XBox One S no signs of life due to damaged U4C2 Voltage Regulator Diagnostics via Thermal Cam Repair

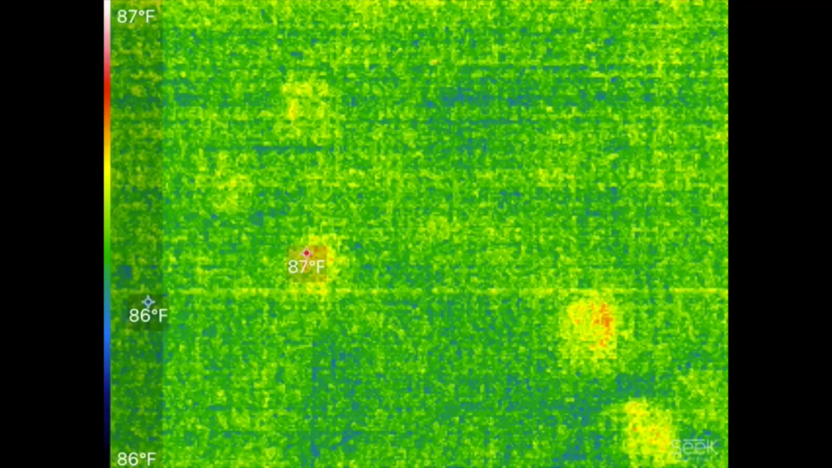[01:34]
On screen: scale top 87°F, scale bottom 86°F
here's the video of the my thermal camera
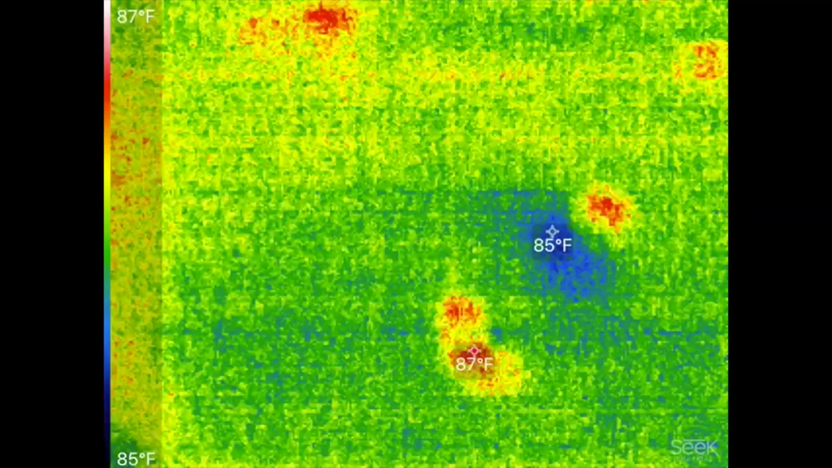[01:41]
On screen: scale top 87°F, scale bottom 85°F
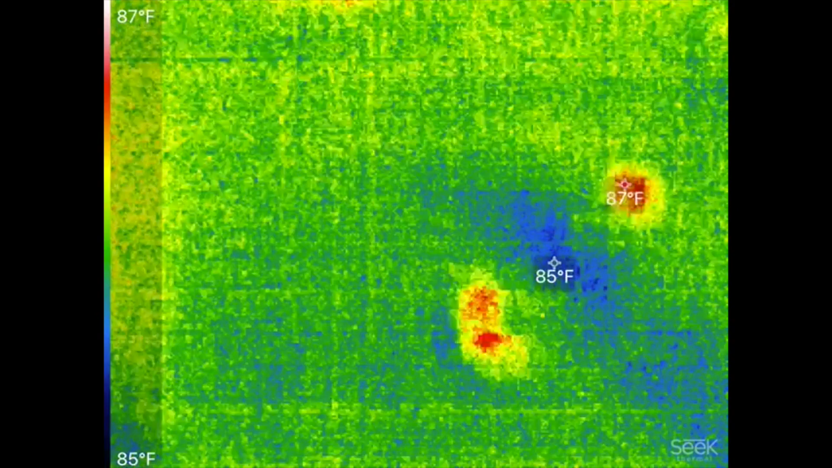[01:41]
On screen: scale top 87°F, scale bottom 85°F
this is just a reflection of the seat
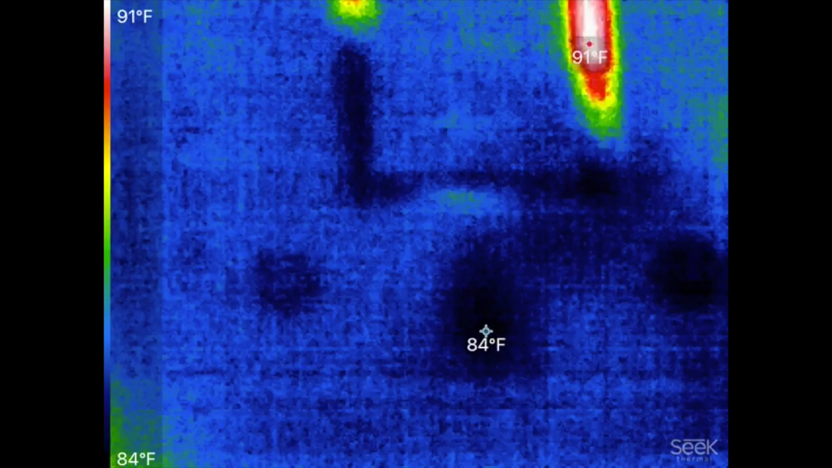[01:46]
On screen: scale top 91°F, scale bottom 84°F
of the CPU on the board and basically yes
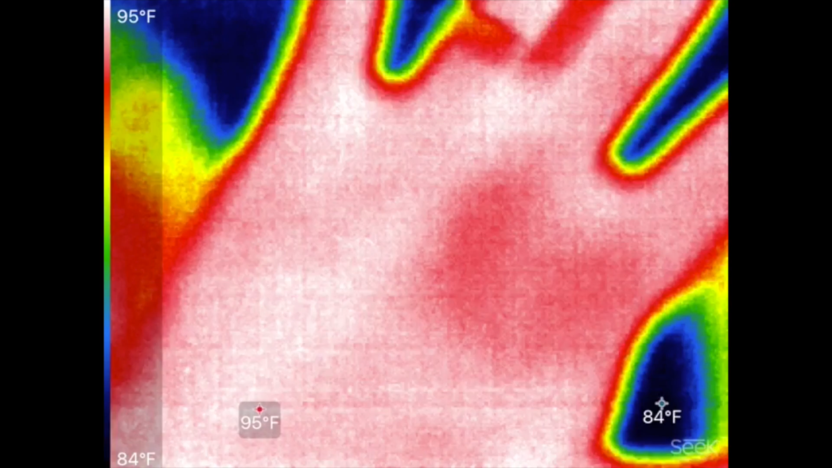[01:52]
On screen: scale top 95°F, scale bottom 84°F
my hand
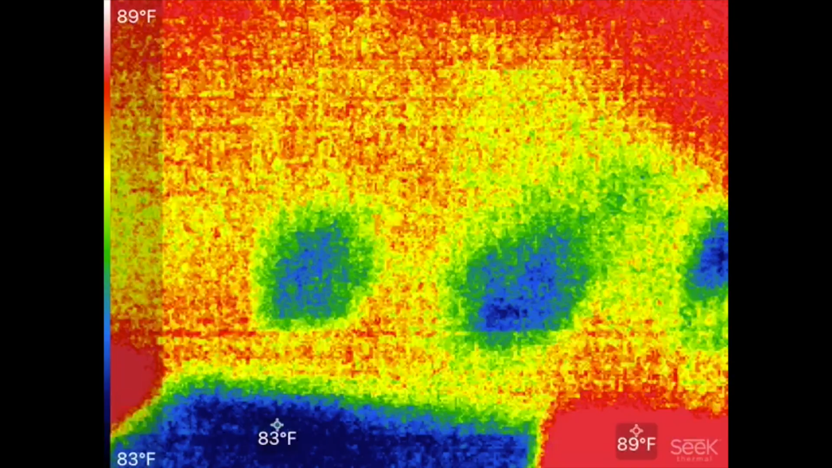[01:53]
On screen: max 89°F, scale top 89°F, scale bottom 83°F
okay
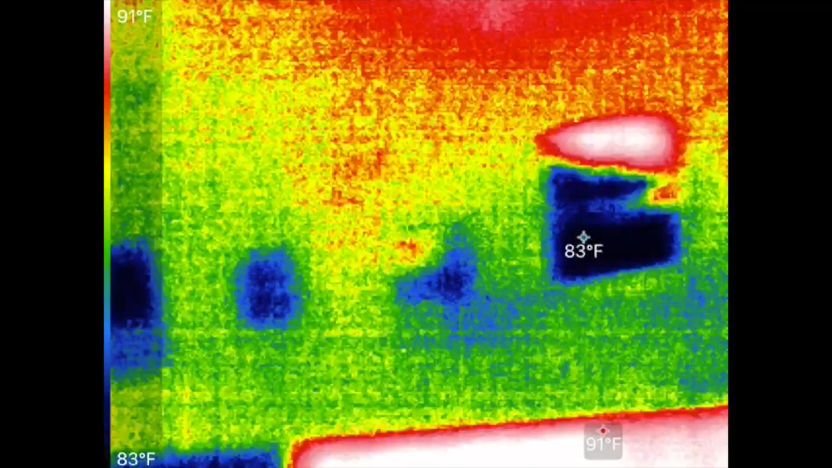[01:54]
On screen: scale top 91°F, scale bottom 83°F
and that's the see that's that's the
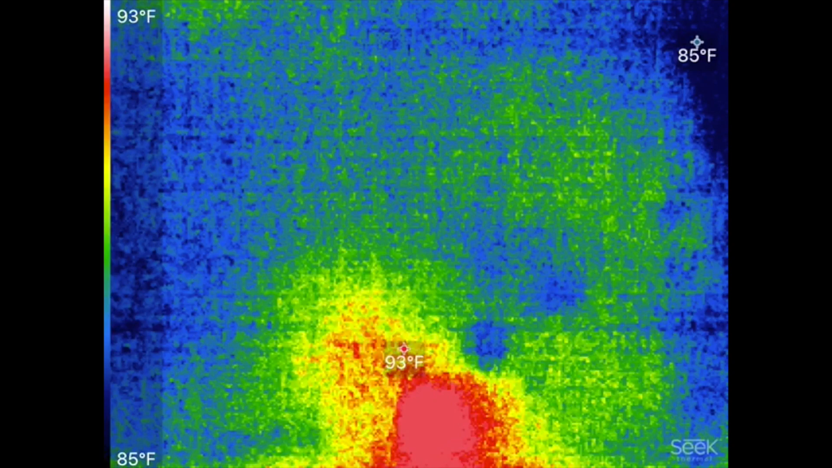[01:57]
On screen: min 85°F, scale top 93°F, scale bottom 85°F
spot that's the only spot that's kind of getting hot and that's that little
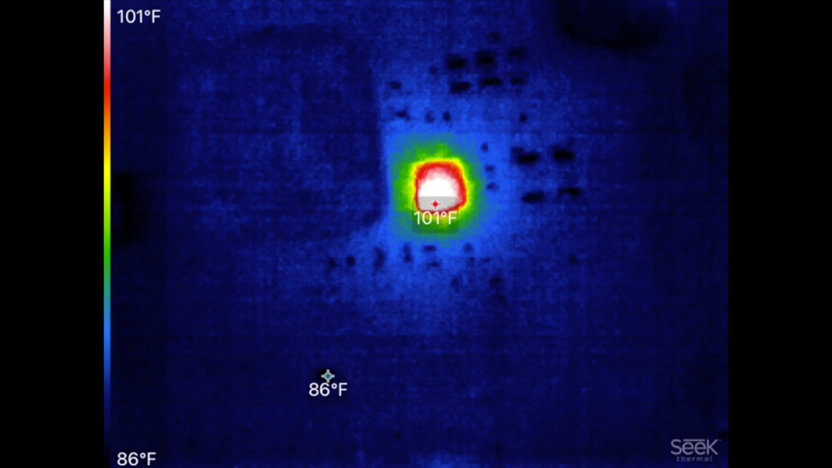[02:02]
On screen: scale top 101°F, scale bottom 86°F
regulator so that's the only thing that's getting hot